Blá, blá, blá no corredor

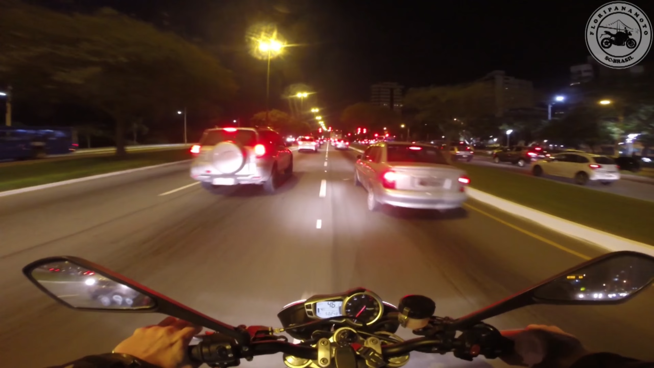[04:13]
Enquanto isso a gente vai aqui no trânsito Costurando Essa turminha Tô a 60 Parece que os caras tão parados Parece que eu tô voando
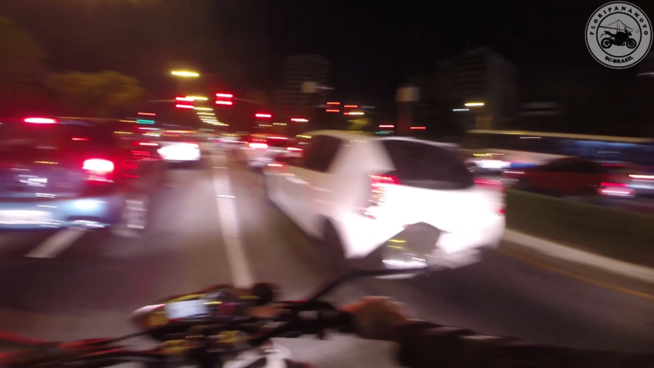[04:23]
E eu tô a 60 É muito devagar Tá louco É muito devagar esse trânsito É muito parado É muito truncado
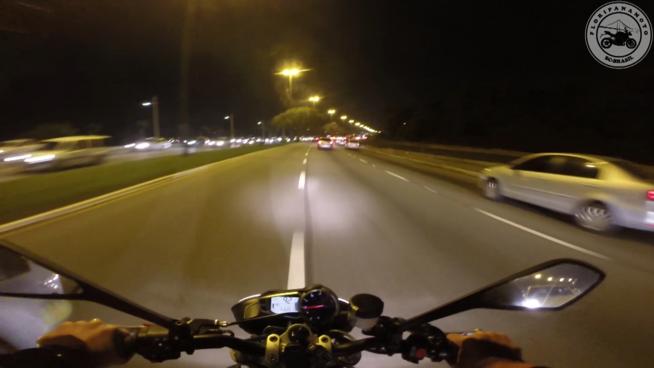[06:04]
Vem, vem Ele vem Ele dá sinal e vem Não interessa quem tá vindo Ele dá sinal e vem É assim que funciona O pisca é o direito de eu trocar de faixa sem olhar É assim que funciona no trânsito Por isso que eu não dou pisca Pelo menos eu olho
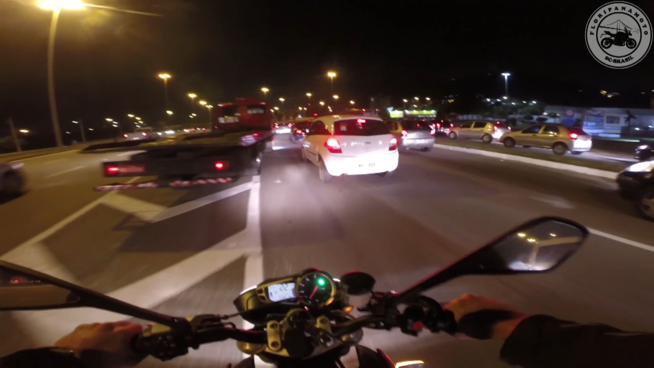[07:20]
como tá parado esse bagulho Quer ver que se bateram lá em cima Na subida lá na SC E por aí para tudo aqui
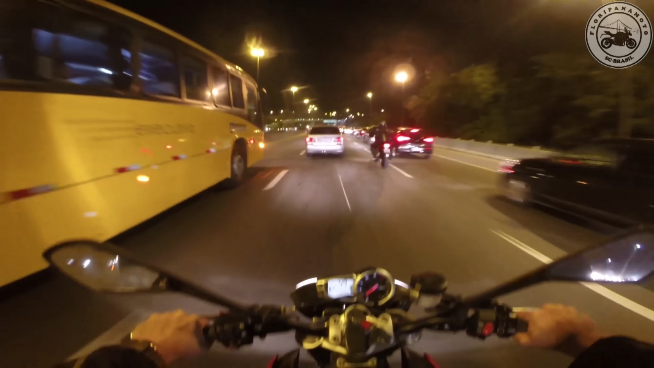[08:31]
Como dizem Não é só barulho não É segurança também Não tem nada Absolutamente nada Por que que dá fila Nesta porra
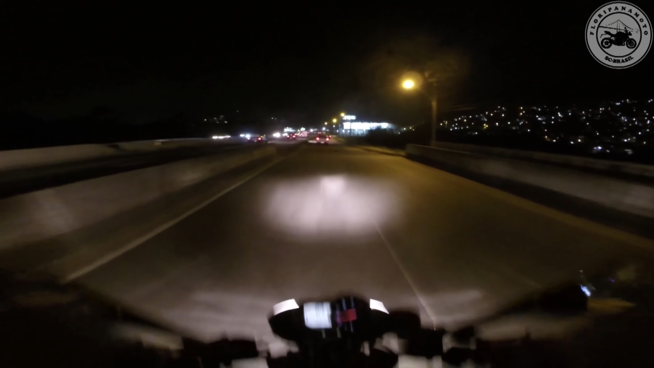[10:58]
Pra que que ele trocou de pista Se ele continuou na mesma velocidade Eu achei que o filha da puta Ia entrar aqui Não Ele trocou de pista E continuou na mesma velocidade Ah, vai tomar no cu Porra do caralho